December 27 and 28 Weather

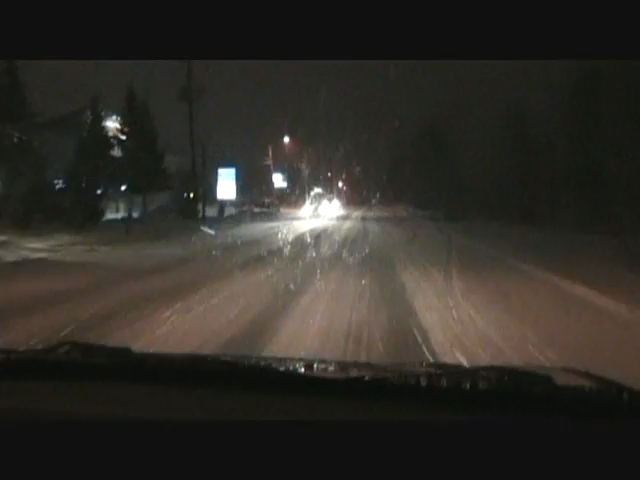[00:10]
It's 10 after 7 at night and calling for about 10 to 15 centimeters if not a little bit more tonight and just making our way home and we're taking it slow here. No rush, we want to keep her out of the cabbage, out of the ditch and everything like that so we'll take our time here and if we see anything we'll turn the camera back on. Well, it's 10 to 8 now at night and on our travel so far we've only seen